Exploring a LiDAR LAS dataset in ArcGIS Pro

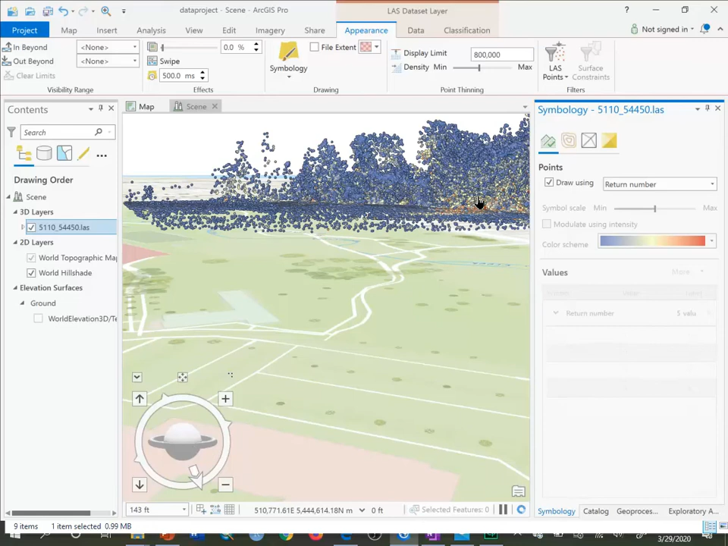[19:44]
There's the point cloud. So without the aggregation, you can go right through this point cloud.
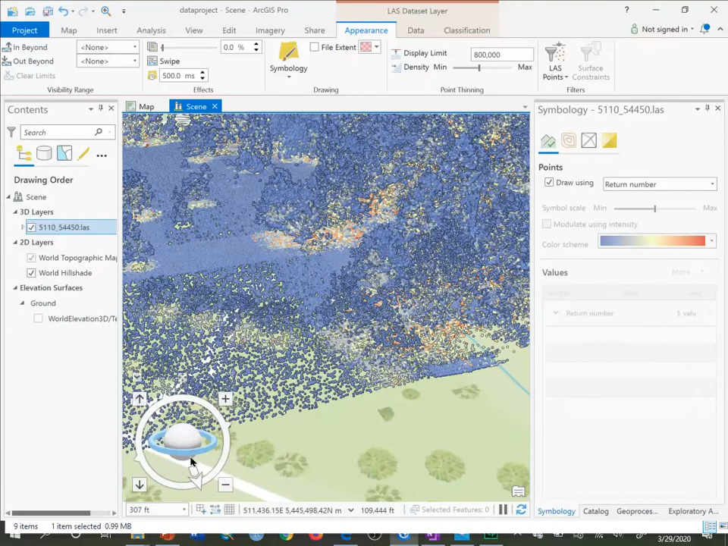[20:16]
Zoom back in. And you can see structures.
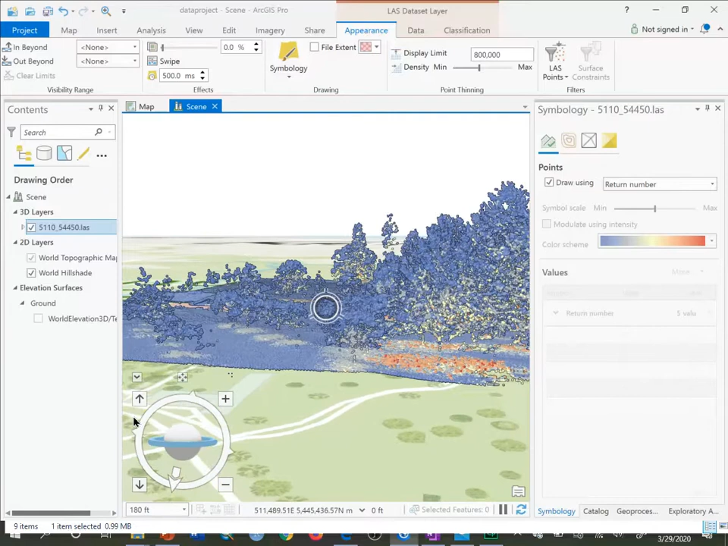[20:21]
Look at that structure here. You can really see the structure of an individual tree with this type of a technique. A little hard to see there. You kind of have to get the right view.
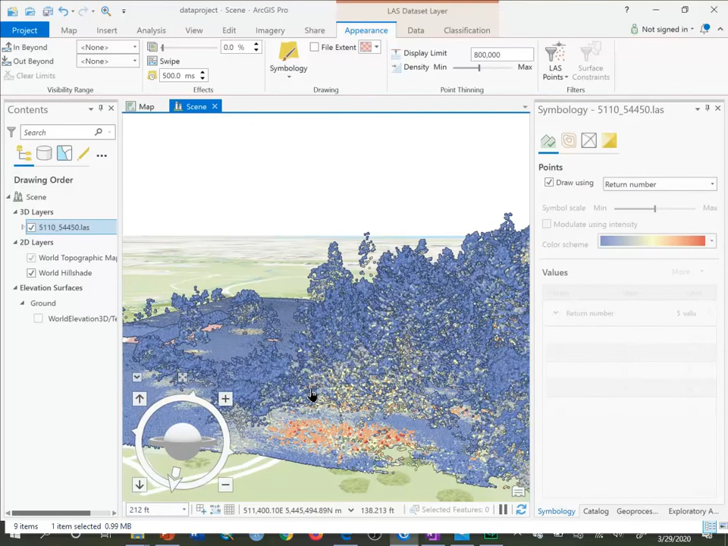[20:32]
But here's the stem, and there's branches going up and down all the way there.
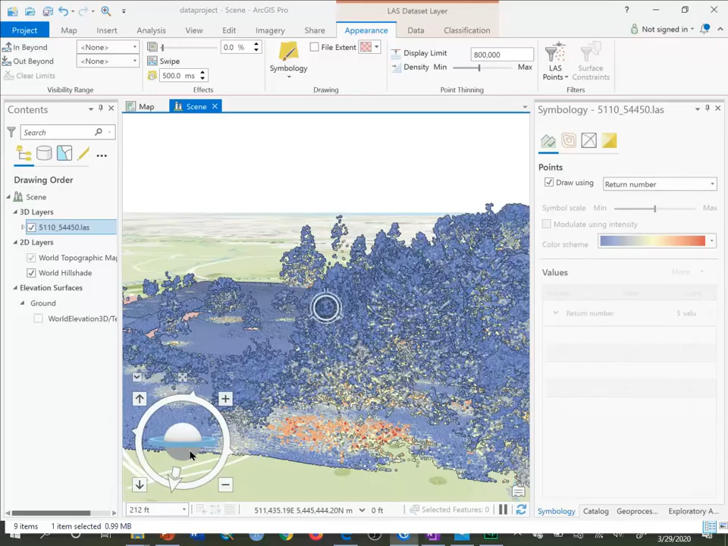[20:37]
You can see the structure of those trees. So you can actually see all the trunks in the forest here. And then the lower elevation parts right down here.
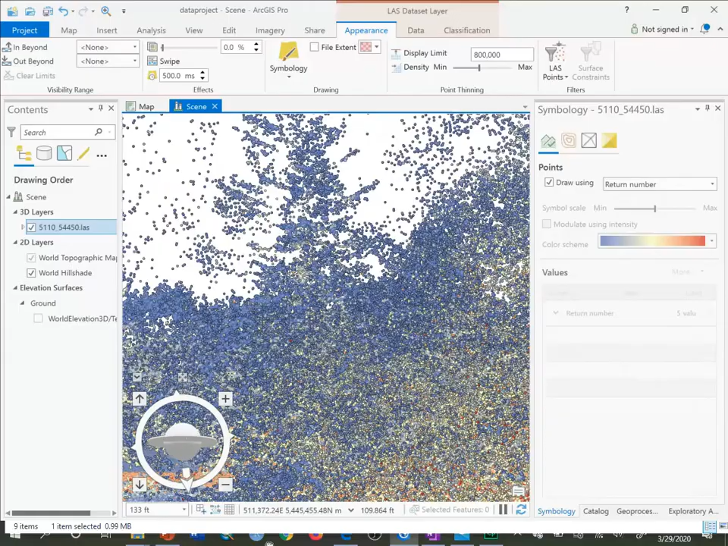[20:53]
And you can go through the point cloud. I can see, for example, here as I'm going through that these are conifers.
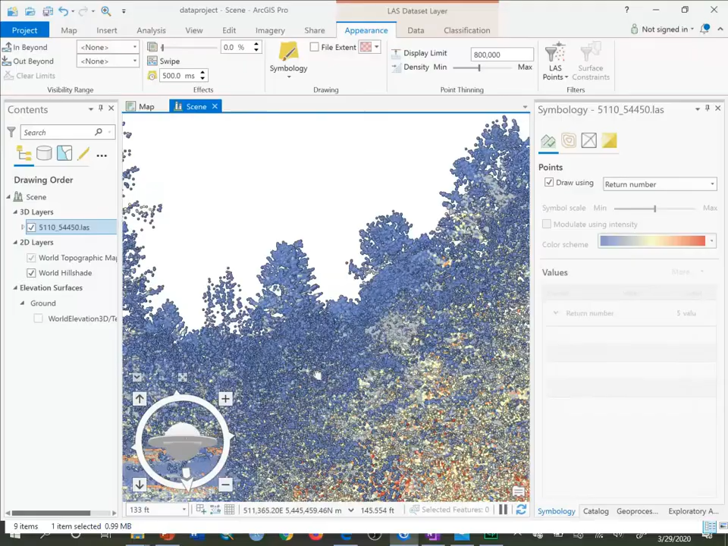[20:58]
And they're easily distinguished from deciduous trees just by the shape of the tree themselves. You know? So this is a deciduous tree right up here. And you can see that deciduous conifer, conifer, et cetera. So you can get a lot of information from last data.
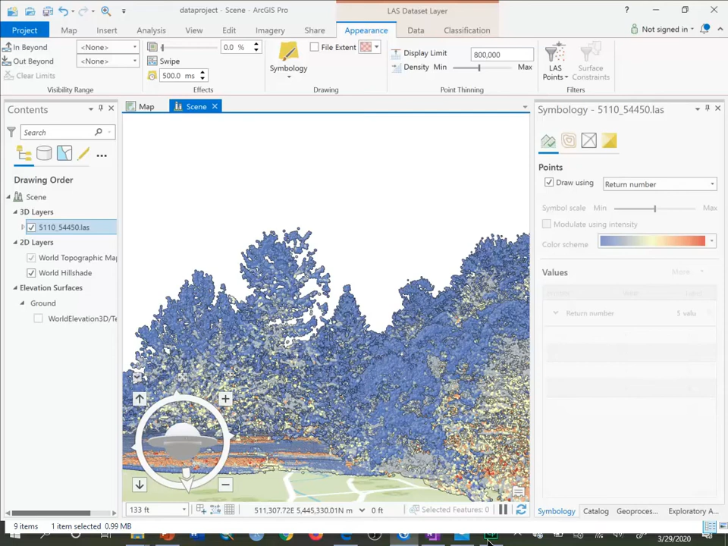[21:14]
So the last thing we will do here is look at combining all four of these last layers into a single last data set.
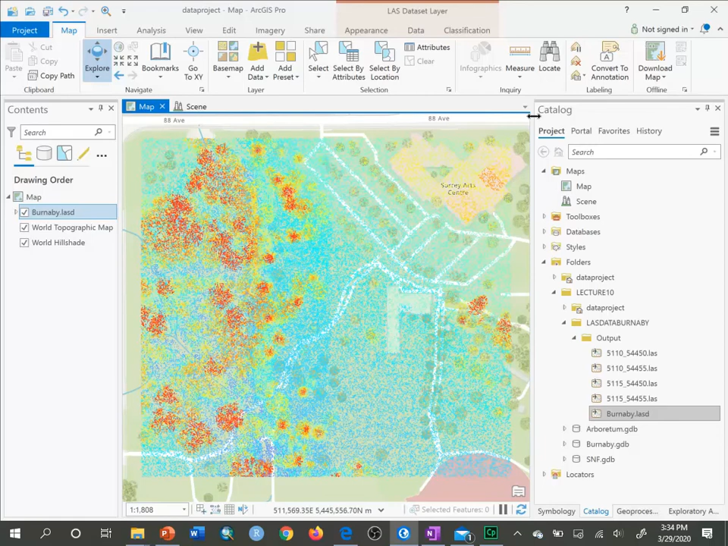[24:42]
And again, we can do the same things that we learned just with a single last data set. For example, symbology, we can choose elevation or return or classified.
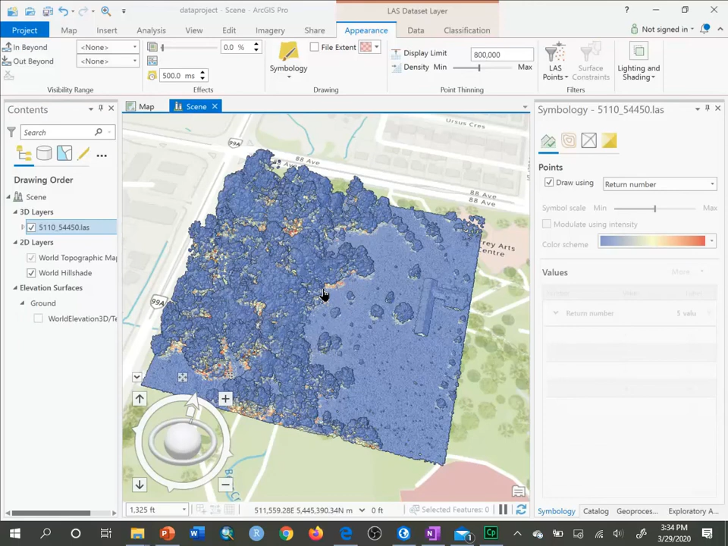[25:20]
I'll just remove the original last one just so it doesn't cause so many issues with time to draw.
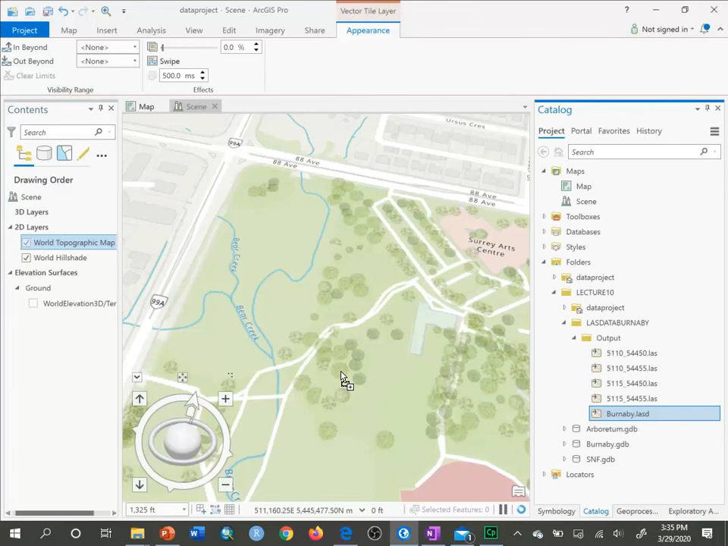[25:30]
Go back to catalog, bring in the Burnaby last, the entire Burnaby last data set. So you can see that there.
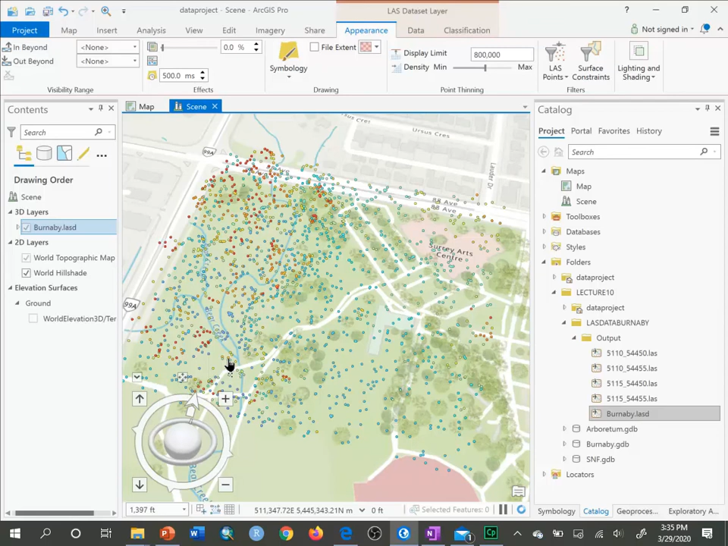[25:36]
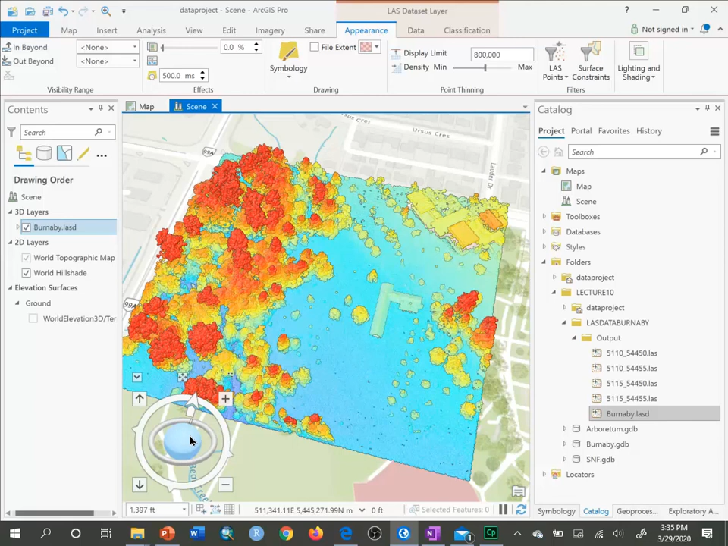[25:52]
And we can see what we've added mainly is some areas over here, building structures.
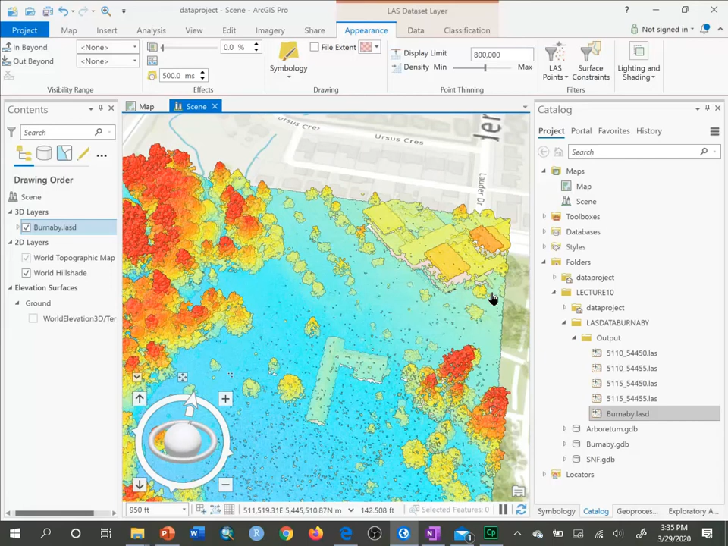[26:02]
I'll just zoom in, go a bit closer down there, look upwards, zoom in a bit more.
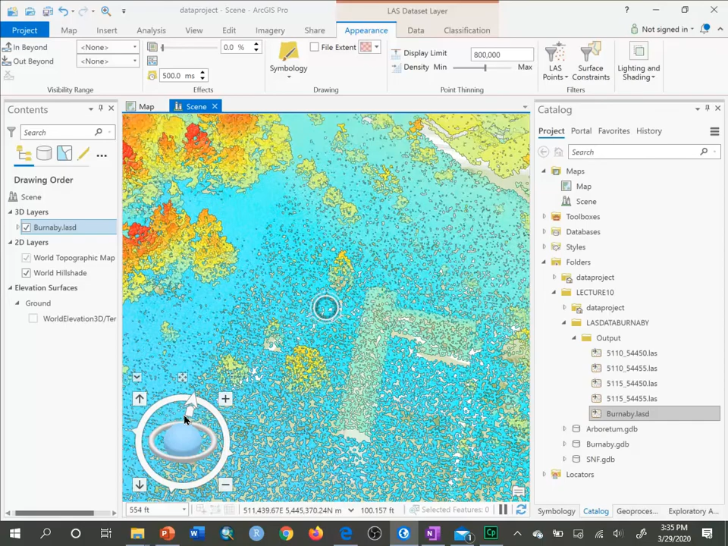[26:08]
Here we can see that coniferous vegetation that is conical. You can see some recreation complex here, some more vegetation,
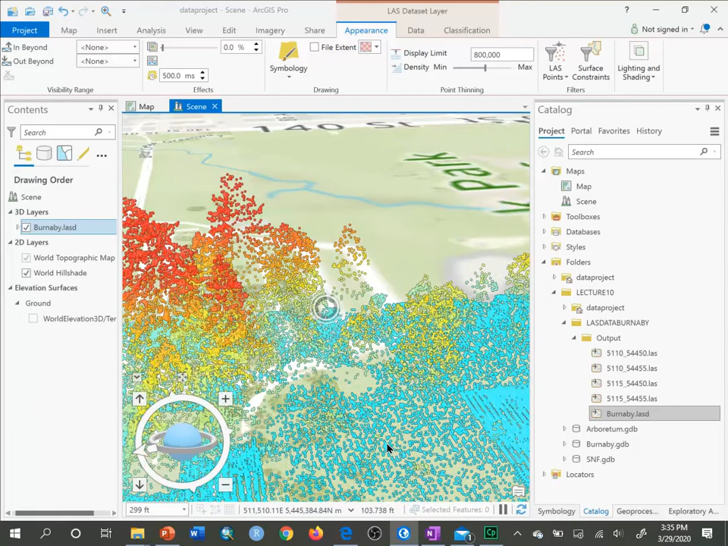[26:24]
some conical ones, and a deciduous tree there as well.
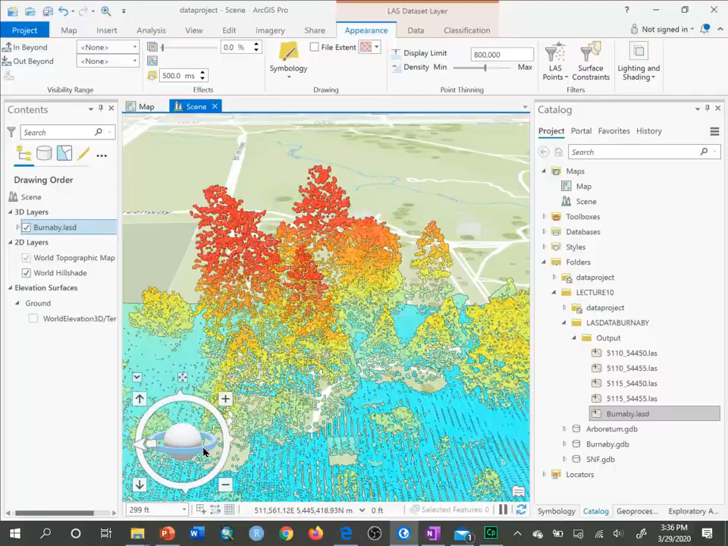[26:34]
Or maybe those are all, those are probably all actually, yeah, probably a deciduous there.